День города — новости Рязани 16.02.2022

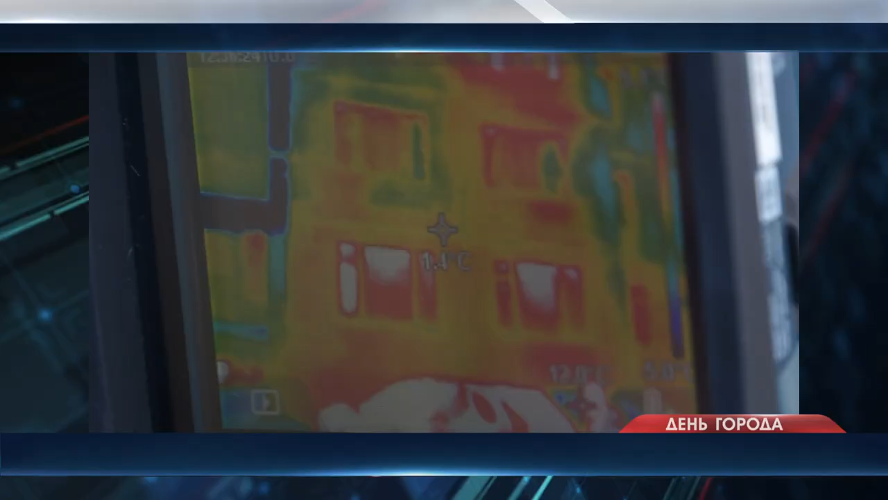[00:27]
Под лучами тепловизора. Три рязанских дома волонтеры проверили на потерю тепла.
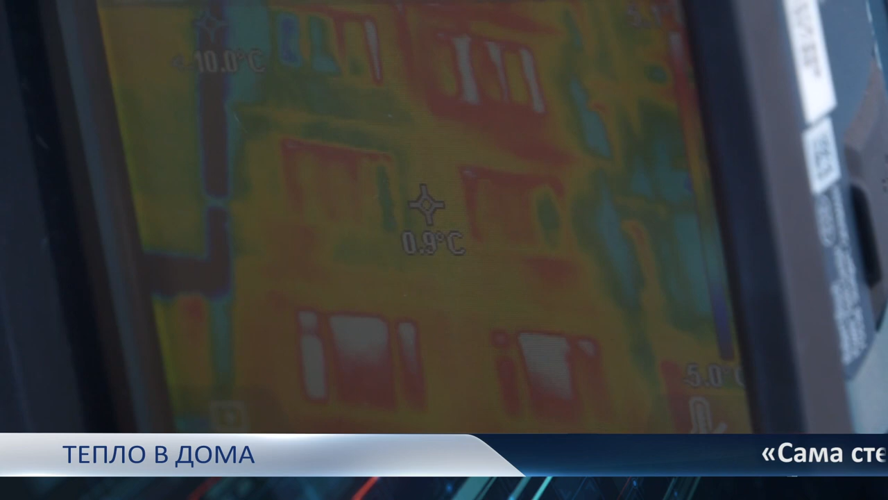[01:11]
On screen: spot 0.9°C
Это швы. Они идут за складное место в этом доме.
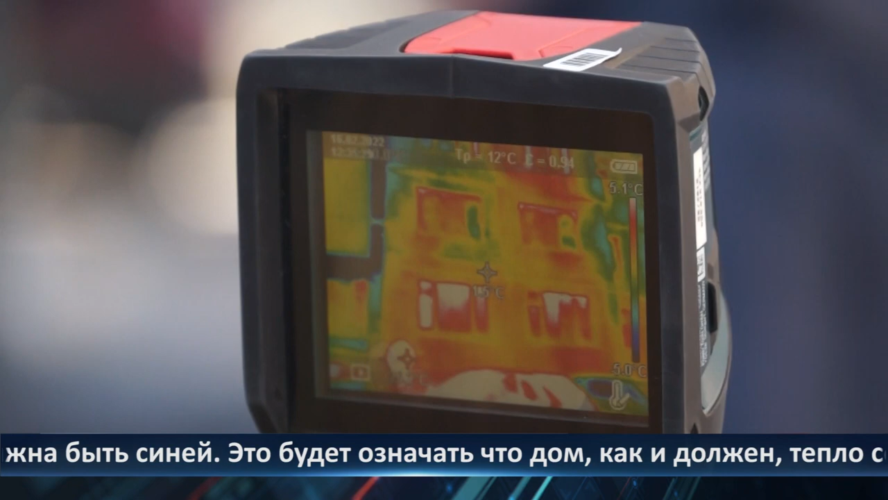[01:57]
В идеале картинка на тепловизоре должна быть синей. Это будет обозначать, что дом, как и должен, тепло сохраняет.